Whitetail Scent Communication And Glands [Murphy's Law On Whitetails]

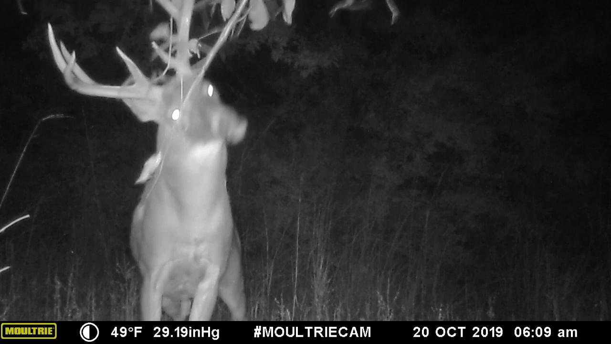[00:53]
The next is the gland located at the base of a deer's eye, called the preorbital gland. This gland also likely lubricates the eye, but likely also plays a role in scent communication with regard to marking of overhanging limbs at scrape sites. The last on the head is the forehead gland.